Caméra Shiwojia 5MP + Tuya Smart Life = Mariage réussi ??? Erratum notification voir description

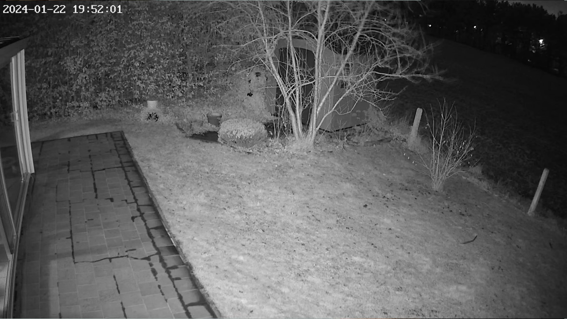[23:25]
Donc ça va allumer les projecteurs qui donneront ben, une image en couleur comme s'il faisait un peu jour.
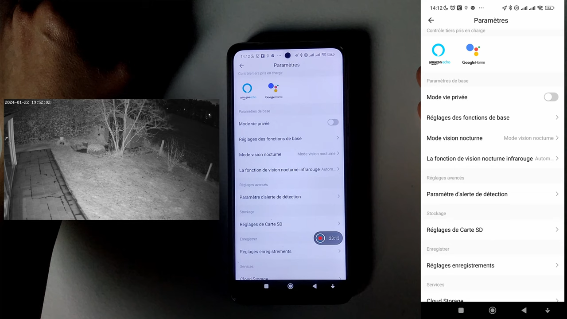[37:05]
Donc en général, comment ça se décide, c'est que quand vous êtes proche de la caméra, les projecteurs s'allument. Quand vous êtes éloigné de la caméra, c'est plutôt l'infrarouge qui va s'activer.
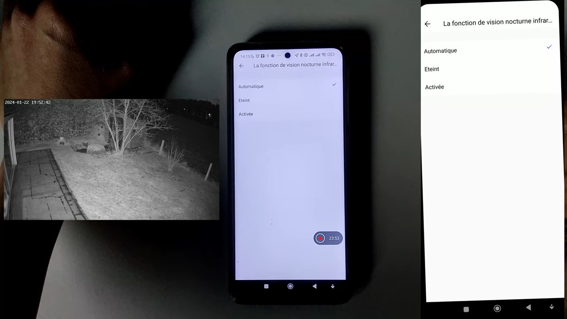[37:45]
donc les spots LED, ils ont oublié de désactiver la fonction de vision nocturne, hein, de la supprimer de la caméra.